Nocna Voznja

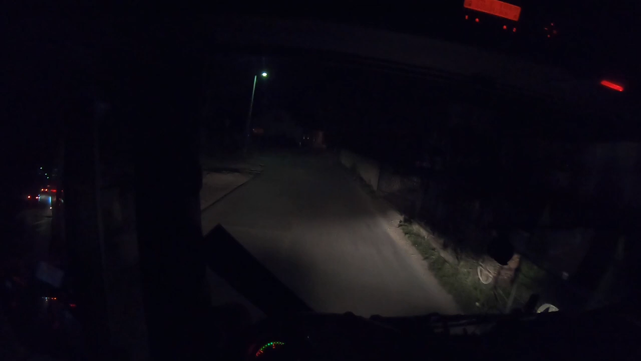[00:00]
Evet, evet. Autobus idi. I to gledajte koliki autobus ide.
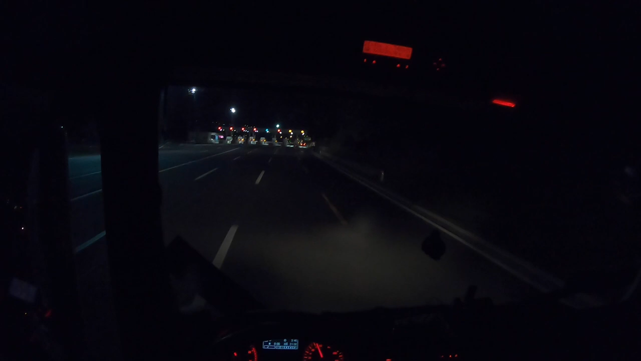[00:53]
Evo nas 3 sata i 46 minuta tačno od Gradiške do naplatni rampi. Lagano idemo vamo da parkiramo kamion u terminal.
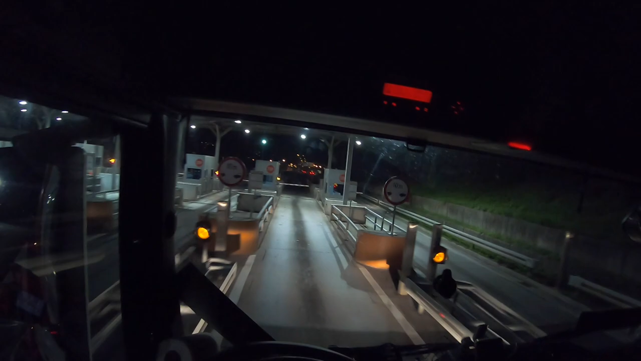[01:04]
Prošli put sam vam govorio onaj da idete okolo, ali evo sad hoću da vam pokažem ovu cestu, kako se zove, ovu usku što tamo radi, što je, može se proći s kamionom, ali nije poželjno po danu, sad je mrak, evo sad je 12 minuta do 10 sati,
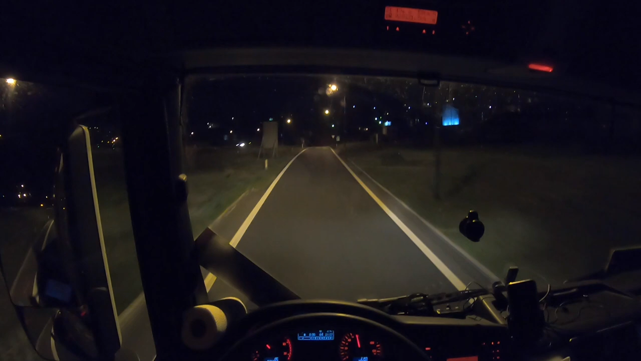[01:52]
pa sa stupa se fino okrenuli na kružnom toku, izašli kod gospoda. Ali hajde, sad ćemo vama malo, nisam ovaj dio nikad ni snimio vama, pa haj malo da snimimo i taj dio, nek ima i to. Ovo smo snimali, ja mislim, gore onaj prvi moj video je za onaj kružni tok gore.
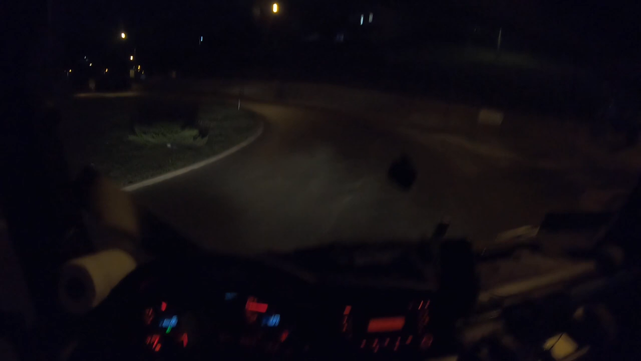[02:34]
Nadam se da se vidi. Mrake. Ali eto, nema veze da vidite i vi to, pa kako budete s kamionom dolazili ljudi moji, nemojte ovdje ići.
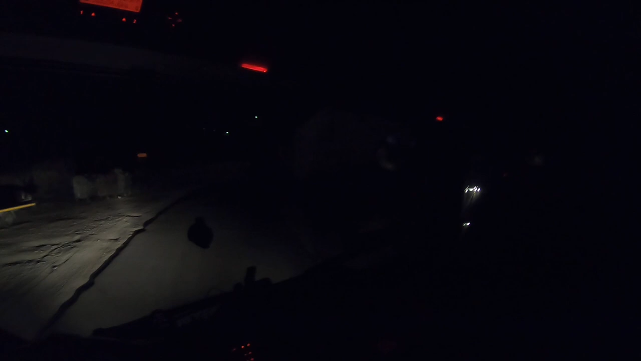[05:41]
Evo vidite kako auto ne iđe za sekund.
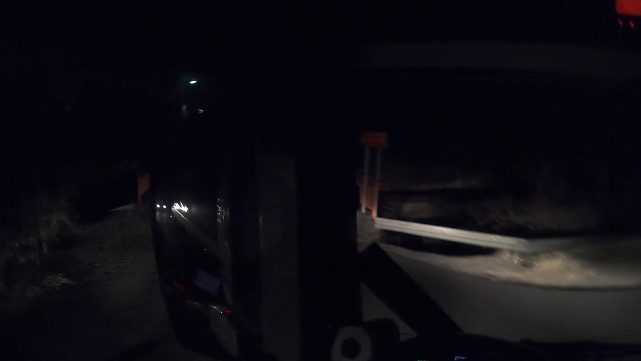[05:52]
Nadam se da vidite i po mraku da vam kamera može snimiti.
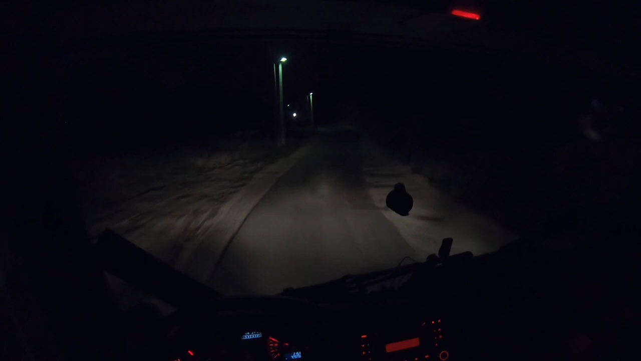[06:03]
A vidite, ovdje je već usko. A ovo opet nije ništa dok vamo dođe. Sad ćete vidjeti vamo. Ako ste s kombijem, možete ovdje komotno s malim autom isto tako. Evo, hvala čovjeku što se sklonio. Vidite koliko usko. To je to što pričam ja. Sad evo carna, ovo in time, iza tamo je carna. Ovdje ćemo usporiti pošto ima ova uvala.
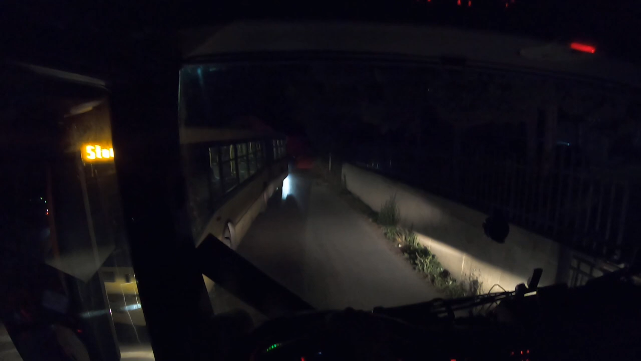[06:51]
Da se može proći, vidite, ali vamo je za... E vidite, ovdje koliko je kamion, toliko je i tamo, ve. Lazan tamo po njim drvima, vožem se oču, ali nema veze. Zato ovdje po danu nemojte ići ni slučajno, a evo vidite,
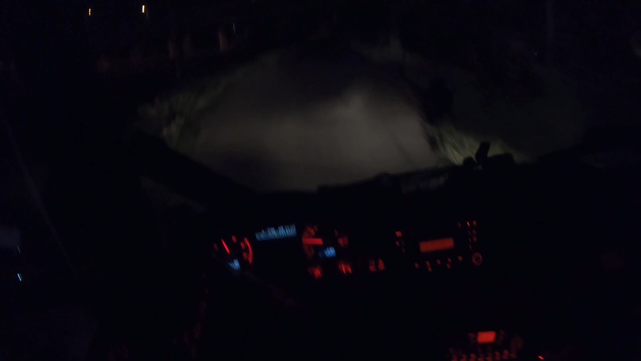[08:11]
Evo i tu autoput. To da, mi pravo odišli vamo. Ali vjerujte da sam otišao autoputem, brže bi došao. Ali eto. Ovo je ovdje, vidite koliko je to usko.
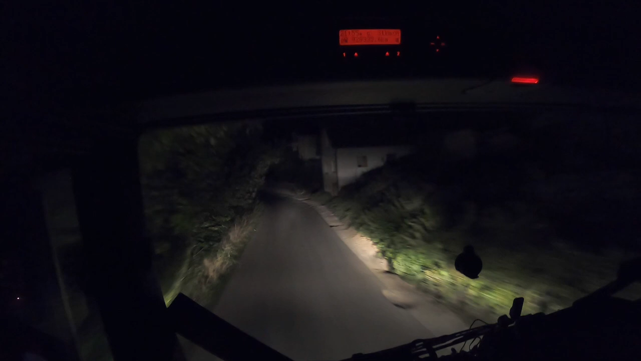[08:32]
To znači, ako ne iđe auto, onda je guranje, mic po mic. I nije ovo za kamion, ovdje uopšte. Ovo je samo za stanare. Vidite, koliki je kamion, toliki je i put. I ovdje se nejate gdje mimo ići, onda nek ne iđe 2-3 auta. Gotovo, začepi. Evo auta.
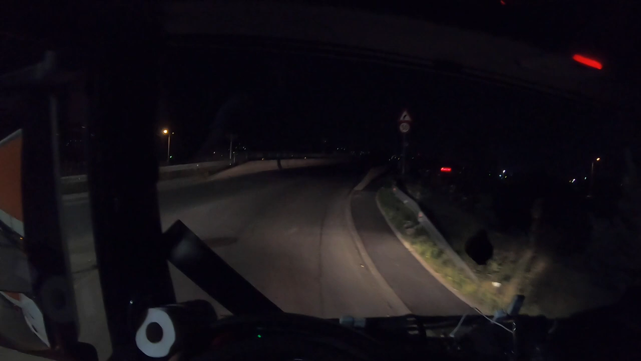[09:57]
što je gore ono zabrana za kamione, sajput, tona.
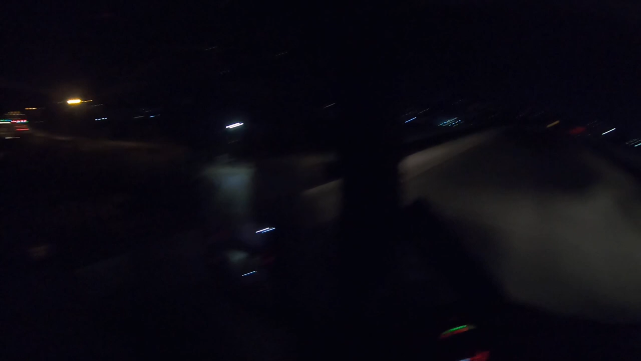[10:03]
Ali dobro je. Sad je vamo industrijska zona, ona širok je put, pjesma je. Eto, uglavnom,
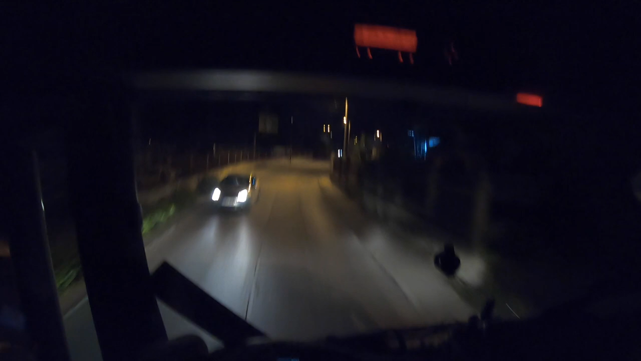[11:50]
Pretpostavio sam da nema auta, ali dobro je, ljudi moji, pa onaj autobus je naišao navakat, ne do Bog da smo onaj, da sam bio, eto ja, brži,
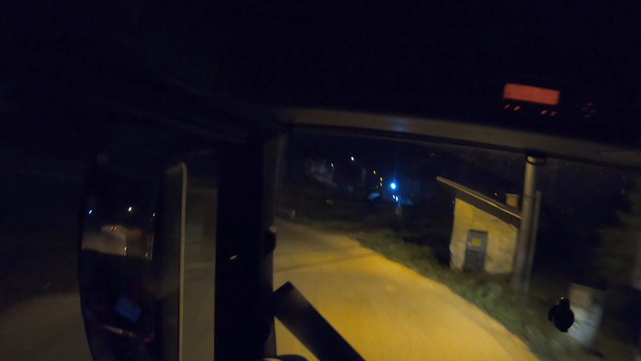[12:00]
da sam bio brži, tačno bi bilo buravo, neko bi se od nas dvojici morao vraćat. Evo, super, idemo vama lagano i to je to. Eto, ljudi, šta. Hvala vam na gledanju. Komentarište video, pretplatite se na kanal. Ako to već niste odradili, ne zaboravite da lupite like, a mi se vidimo u drugom videu do tada.